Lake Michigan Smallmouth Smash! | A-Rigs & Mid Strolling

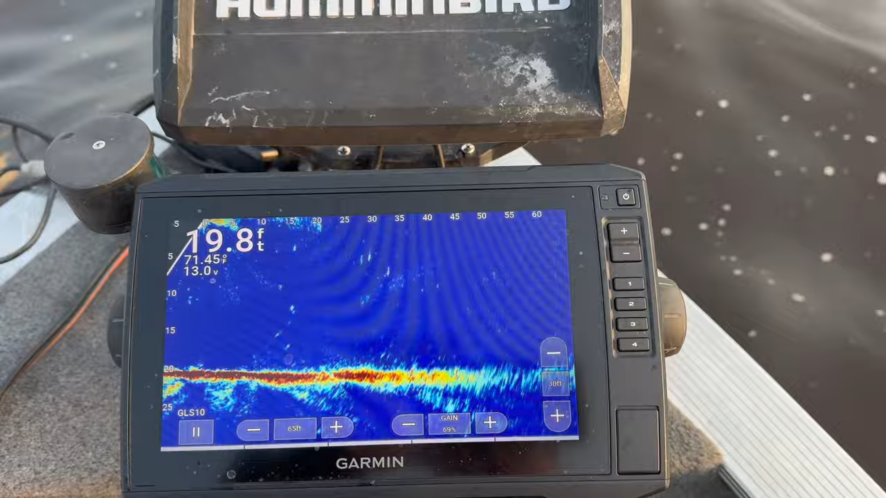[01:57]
On screen: depth 19.8 ft
I run the blue color palette when I'm fishing more open water. It really sucks when you're fishing around structure. Everything kind of blows out, and it's hard to watch and know what you're looking at. But if you look closely, you can actually see some smallmouth sitting on the bottom underneath this school of alewife.
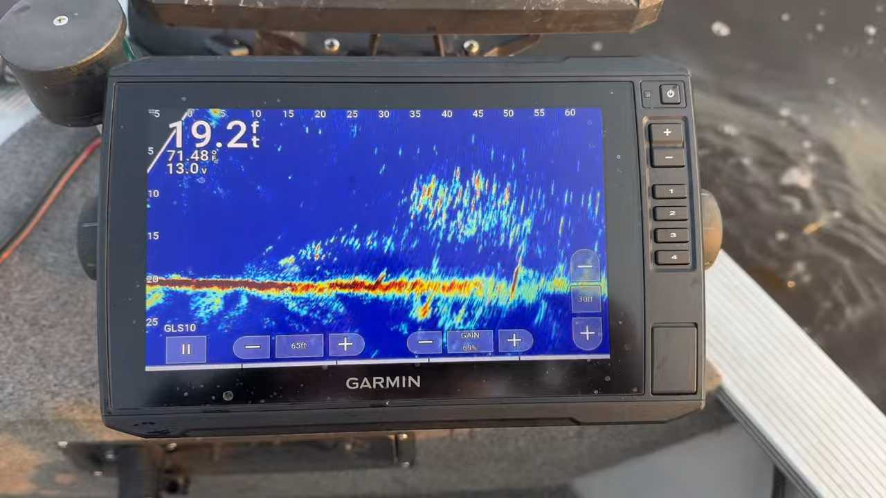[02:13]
On screen: depth 19.2 ft
When you're fishing around smallmouth that are baitfish oriented, whether it be alewife or whatever kind of baitfish you have in your body of water,